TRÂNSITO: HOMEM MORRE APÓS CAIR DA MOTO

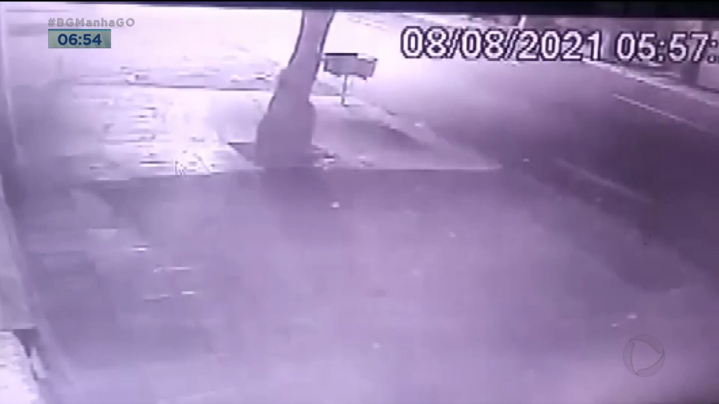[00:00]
A imagem de uma câmera de segurança mostra que o motociclista caiu sozinho da moto. José Luiz Pereira da Silva Macedo, de 46 anos, morreu no local.